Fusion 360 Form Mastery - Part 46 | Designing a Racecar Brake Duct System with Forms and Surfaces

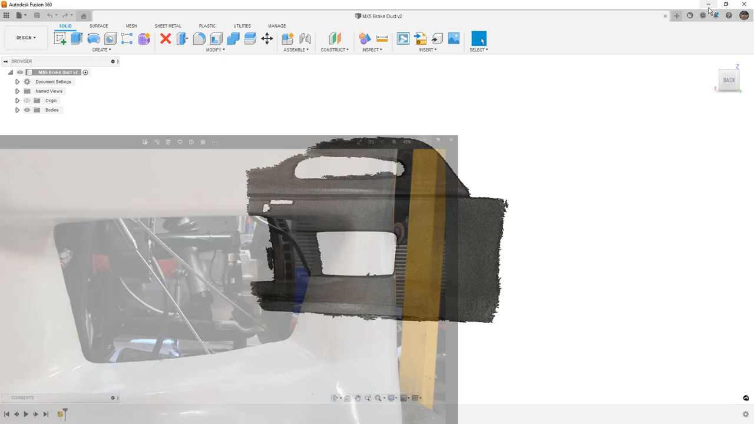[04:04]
So we're going to talk about that, talk about the process, and kind of think about ways in which we can set up the constraints that we need. So when I was sort of looking at the pictures, the scan, kind of understanding what Dan wanted to do, I had to think about how I would do this. So what we're going to do is we're going to talk about a couple different ways. Now, I don't know that this really fits in the Surface Mastery series. I don't know that it really fits in the Form Mastery series. But it kind of is in between both. You could do these either way.
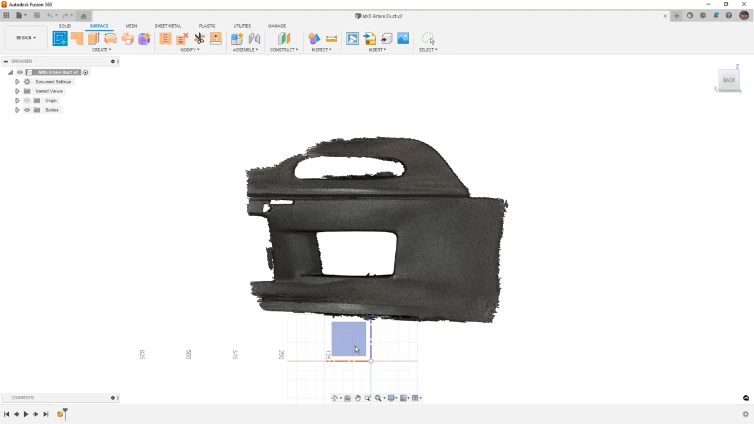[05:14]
So to get started, what we're going to do is we're going to create a surface extrude that is the 2.5-inch cylinder where we're going to attach the hose to. So I'm just going to start a sketch. I'm going to use C for circle.
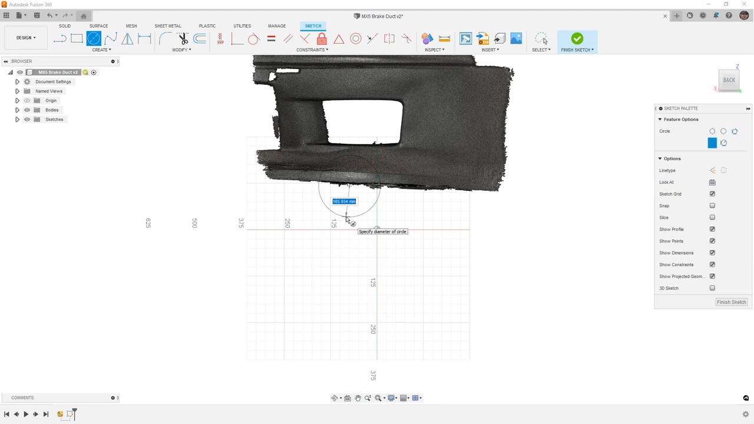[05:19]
And I'm going to create a circle that's 2.5 IN, or 2.5 inches.
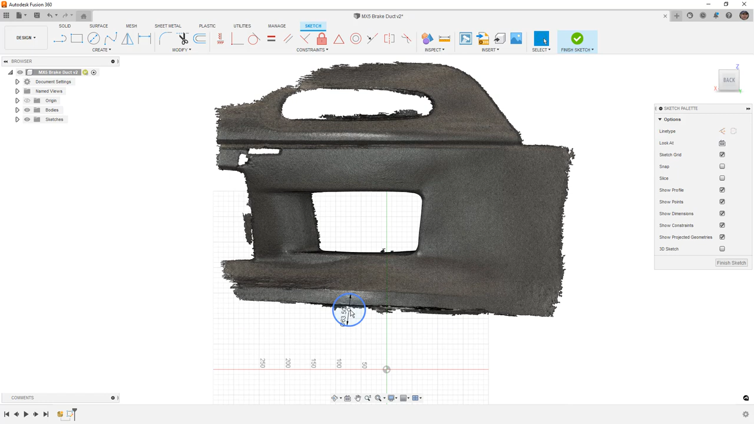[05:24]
Then I'm going to just move it up into place. As I mentioned, on this side of the car, there is an electric water pump. So I'm going to just place it down here in this sort of quadrant. Now, the right side of this is going to be blanked off, and that is actually a really tricky thing to do. So I have to think about a couple ways to do that.
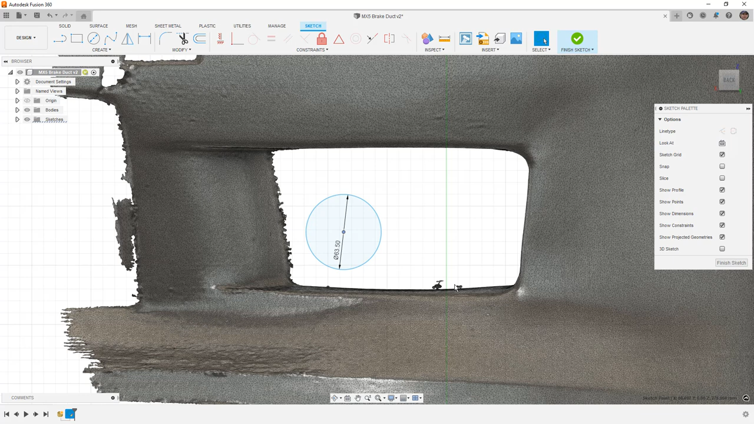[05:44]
Again, at the end of this, it's not going to be a final design, but hopefully there will be enough information there that you can create something. So I'm going to finish the sketch and create an extrude off of this. I'm just going to pull it back maybe 40 millimeters.
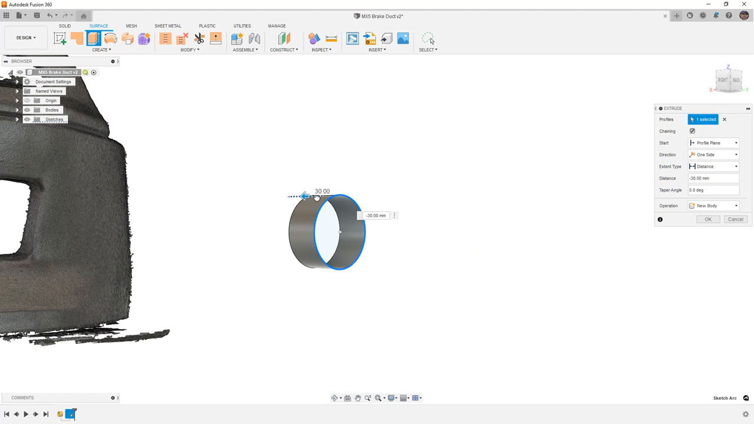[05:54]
And notice that it's just kind of floating out in space. Now, if I'm designing a part that is parametric in nature,
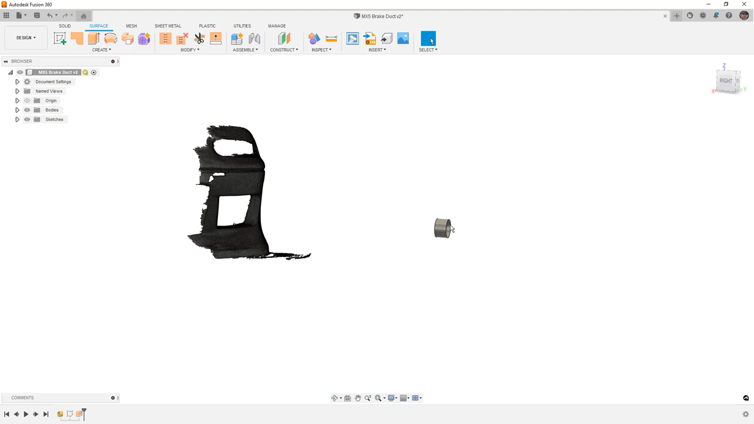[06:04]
if I was going to design a plastic part to be molded, I wouldn't be sticking this thing out here in space. I would build some reference planes.
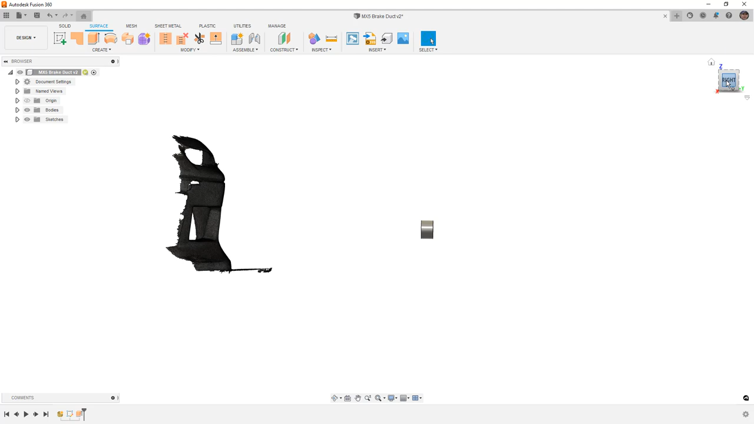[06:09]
But what I'm going to do instead is I'm going to use move copy.
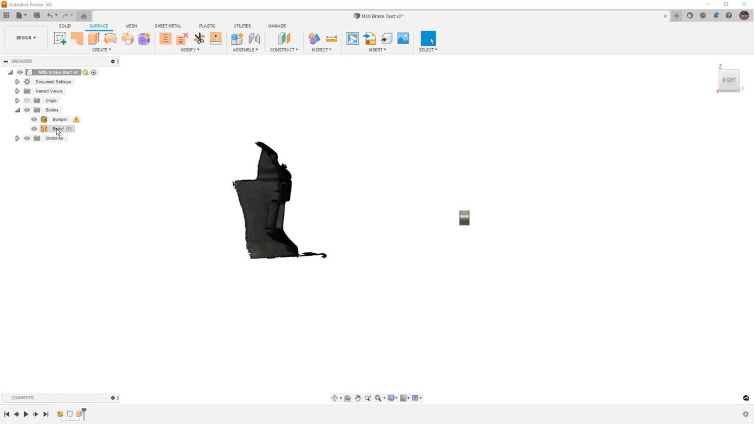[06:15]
So select the body and then use M on the keyboard or move copy. And I'm just going to put it in place.
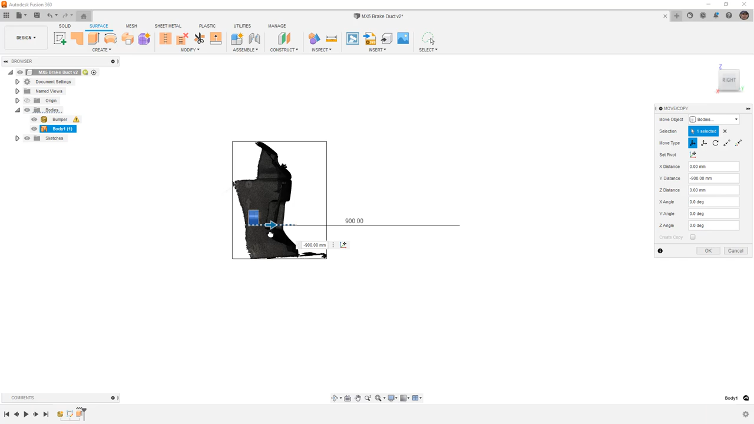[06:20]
So bring it back, maybe rotate it a little bit, and give it some way to sort of feed that air and then attach to the hose that needs to go under that water pump.
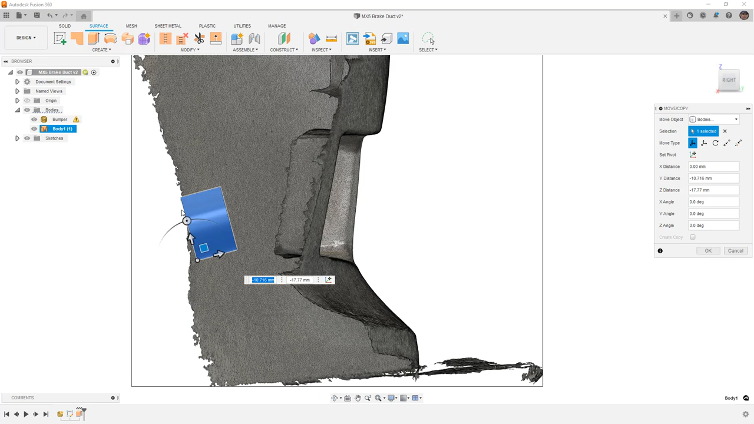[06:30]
So once it's roughly in place, I'm going to say OK.
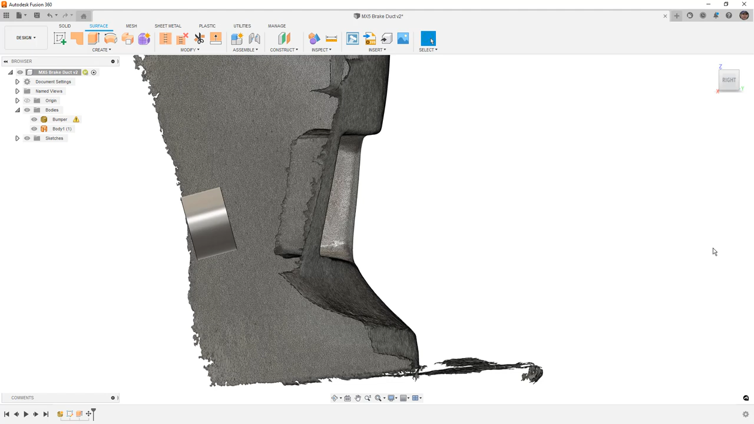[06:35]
And now I've got that piece in place that I need to attach to. Now, I know from Dan's emails and the conversations that he wants to carry the shape on the inboard side and just sort of blend it back in. And it wants to be epoxied or basically bonded to the bumper.
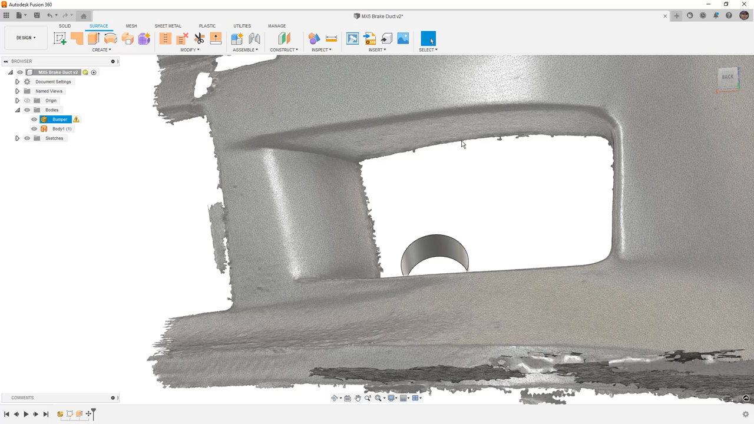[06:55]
So it's going to be a 3D printed piece that gets attached to the bumper. So the tricky thing that we have to deal with here is the scan itself.
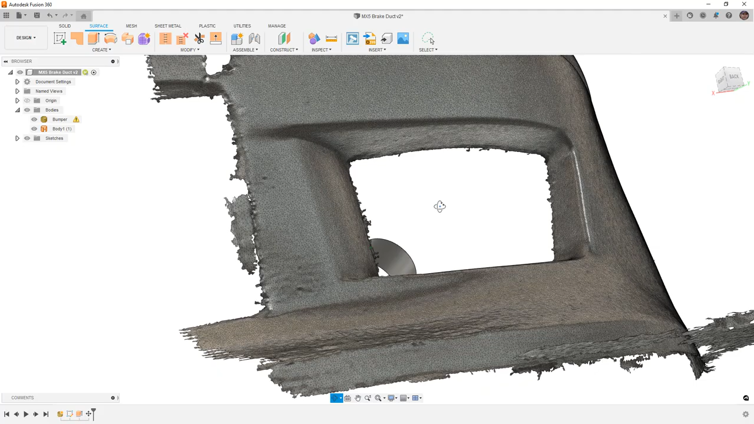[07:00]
And what I mean by that is there's a lot of detail here. We can get what we need. But there are some areas like right here where we've got some ridges or some bumps.
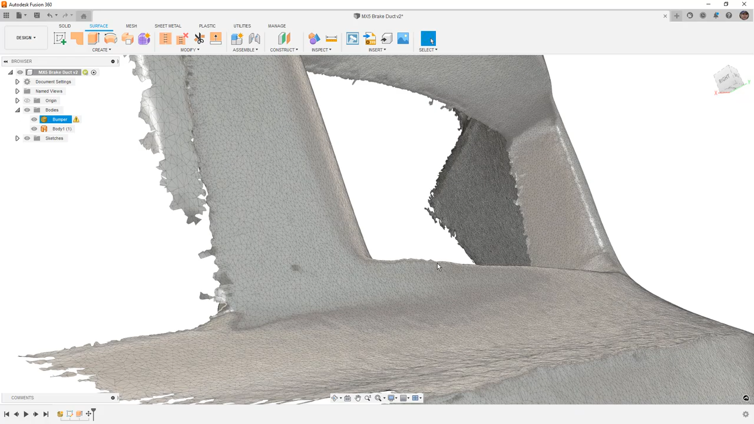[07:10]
Now, sometimes that happens if the, in this case, the bumper is shiny and then it's kind of matte in a certain area or maybe there's irregularities to the actual part. Now, if you're talking about fiberglass race car parts, oftentimes they're not perfect. It just depends on what you get. If you made it yourself, there might have been an irregularity in the mold or, you know, whatever the case might be.
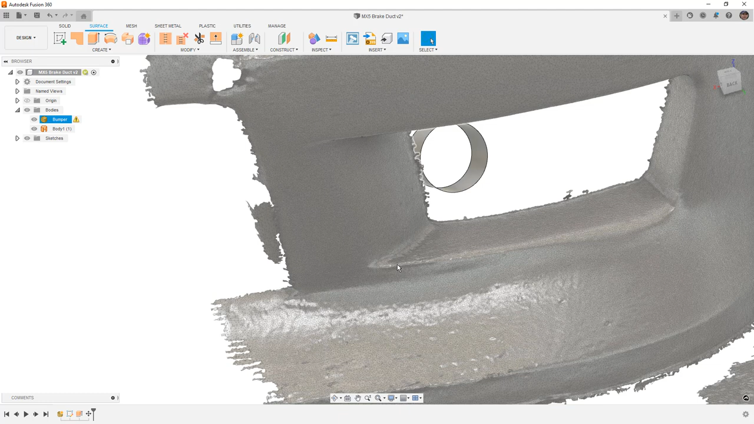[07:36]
There are some issues on the scan that could cause us potential problems.
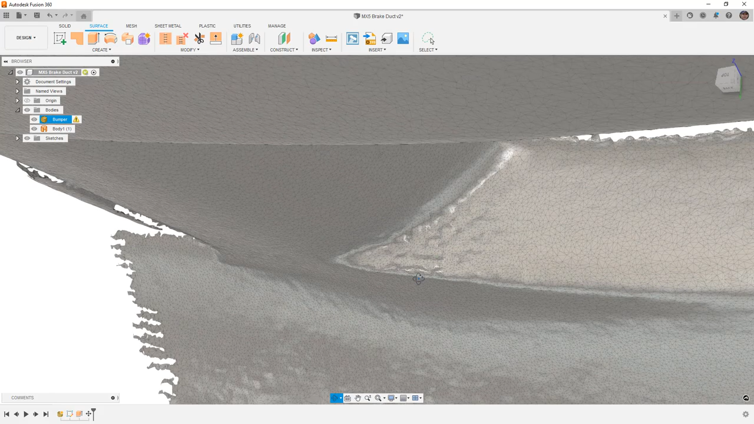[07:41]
So you can see here there are some bumps and ridges. And if we go to stick a form body down to that, then what we're going to end up with is we're going to end up with some bumps.
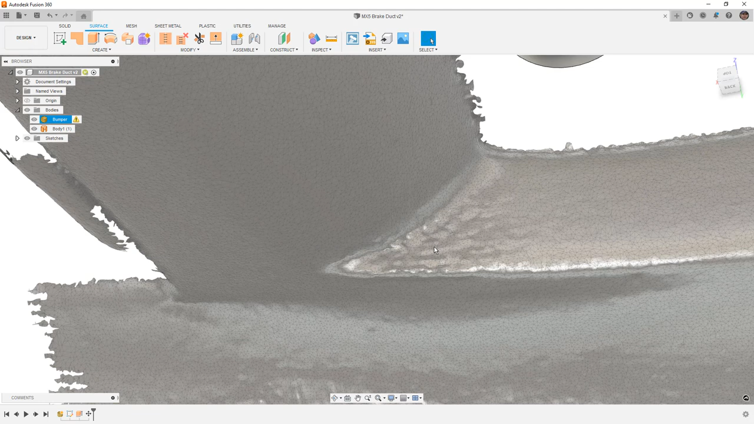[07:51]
Now, what I'm going to do here is I am going to start by showing you how to do some of this with surfaces. And particularly, we're going to talk about mesh section sketches. And then we're going to dive into doing some of it with forms. And then after the form, come back into the surface tools. So if you are only here to learn about the surface tools, we're going to do some mesh section sketches to make a surface.